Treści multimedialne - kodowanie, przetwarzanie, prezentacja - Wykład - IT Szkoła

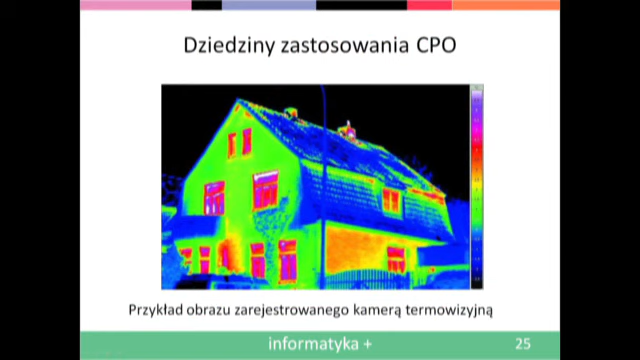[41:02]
częściej do użycia takiego powszechnego. Tu jest akurat obraz domku, czyli takie bardzo typowe zastosowanie,